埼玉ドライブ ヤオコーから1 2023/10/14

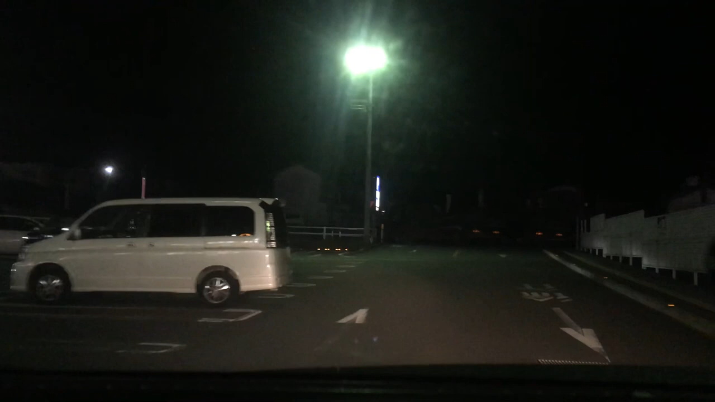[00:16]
こいつこえーな横から入ってくんの
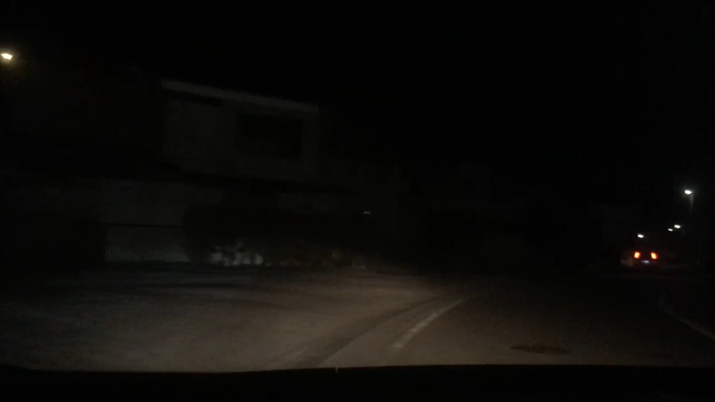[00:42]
まもなく右方向でその先左方向です行って左
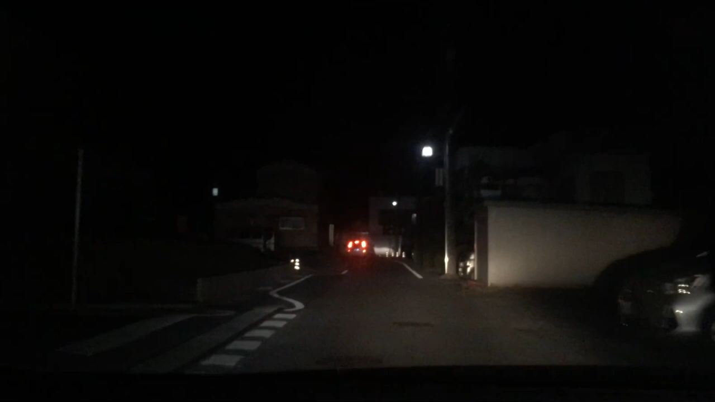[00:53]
これまっすぐ行けないんだ右方向です